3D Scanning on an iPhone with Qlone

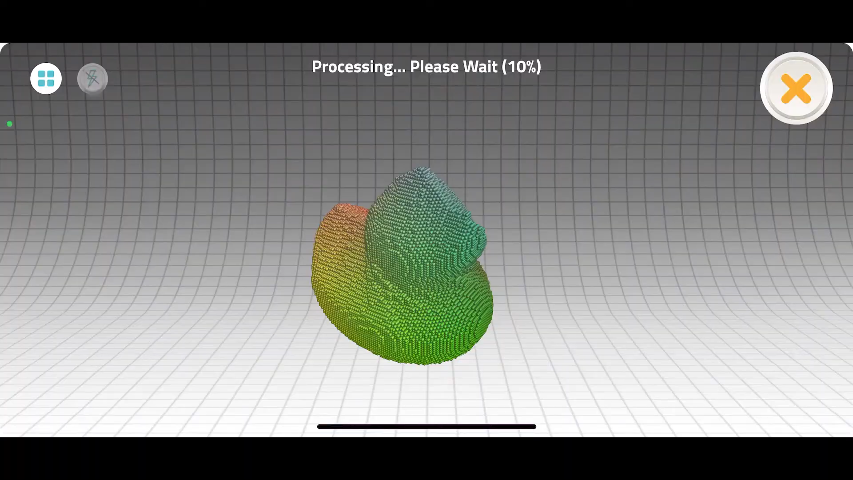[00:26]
I'm using my iPhone for this but you could also use an iPad. You can make a scan using a mat or without a mat.